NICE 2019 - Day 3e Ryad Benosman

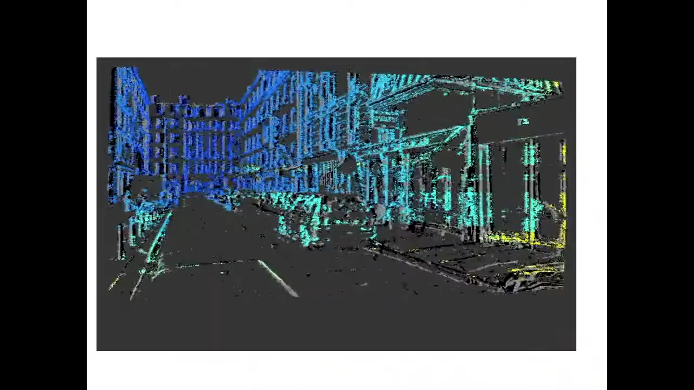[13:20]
This is a depth map shown for every event that is colored according to where he is, how far he is.
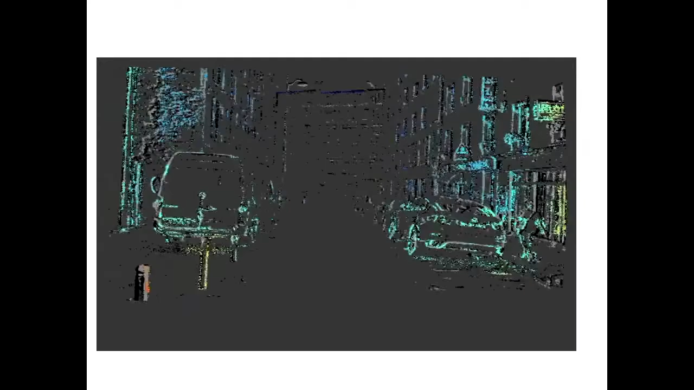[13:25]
And this is over a kilohertz application at very,